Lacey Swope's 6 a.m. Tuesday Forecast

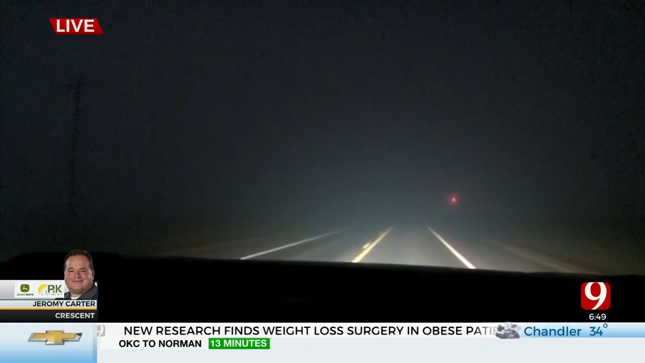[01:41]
I do have ice accumulating on my mirrors. I'm on 33, and I bet you that we ain't got much better than a half of my visibility, and there are some wet spots on the road.
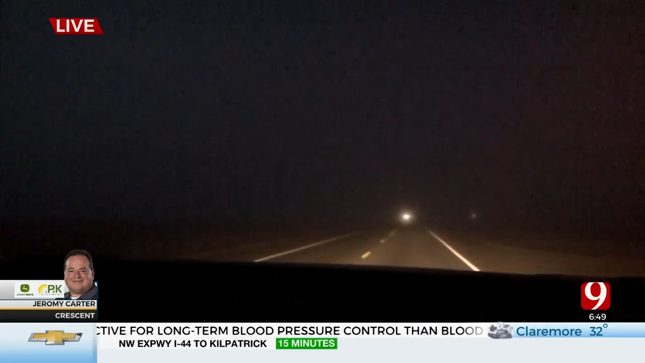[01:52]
I'm doing brake checks, not getting any ice yet, but it wouldn't surprise me at all if some slick spots don't spring up here on us real quick. Back to you. Okay, great update there. That's what we're watching for.